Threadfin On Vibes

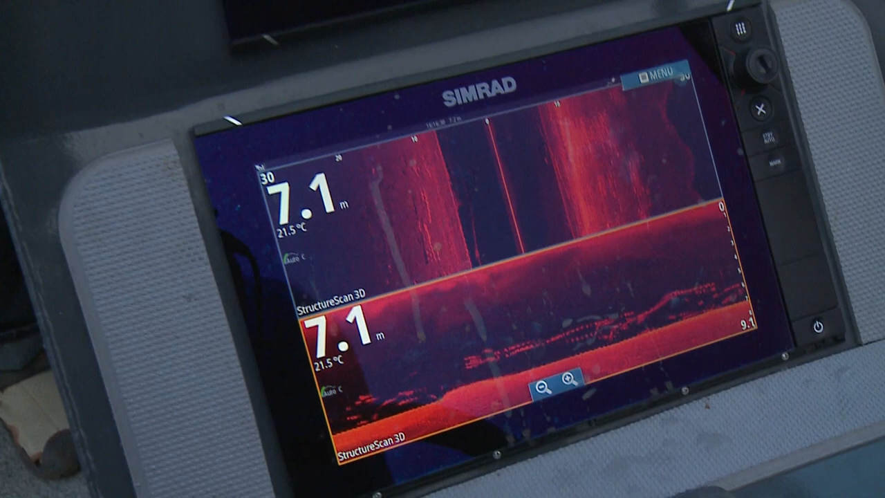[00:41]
On screen: depth 7.1 m, water 21.5°C
Running a high quality depth sounder and knowing how to interpret it is a big key to unlocking the bounty of the Fitzroy.
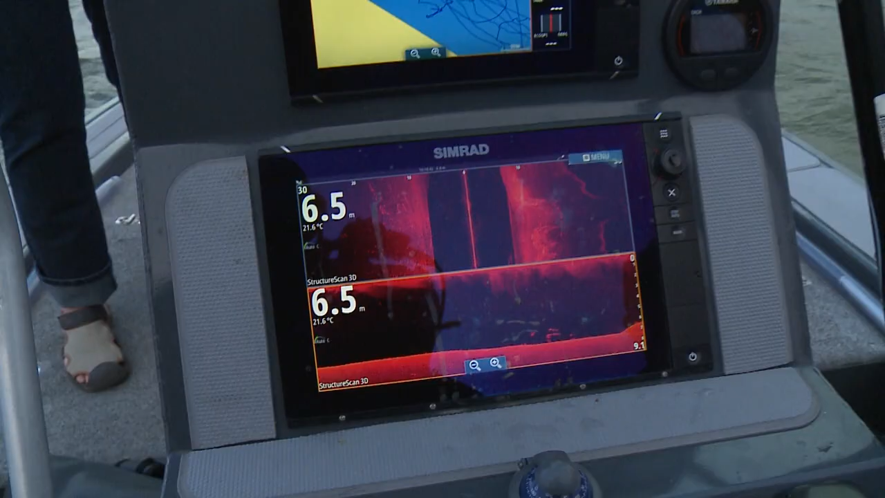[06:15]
On screen: depth 6.5 m, water 21.6°C
And sure enough, we're starting to see a few fish on the sounder again.